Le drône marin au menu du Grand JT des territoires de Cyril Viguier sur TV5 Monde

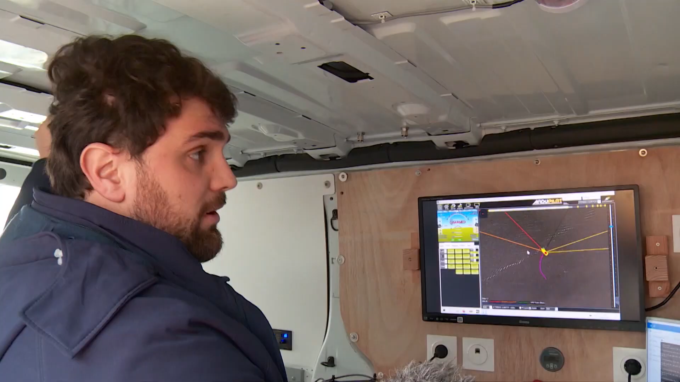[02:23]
Ce lien nous permet de communiquer avec le bateau directement à une distance d'un kilomètre cinq à peu près. Du coup, le bateau complètement, complètement d'autonomie, qui esquive tout ce qu'il voit sur ses caméras, son radar, son AIS. Qui fait sa mission et puis le pilote qui est derrière pour checker, aider un petit peu le bateau sur certains passages difficiles, des rentrées de port, des choses comme ça.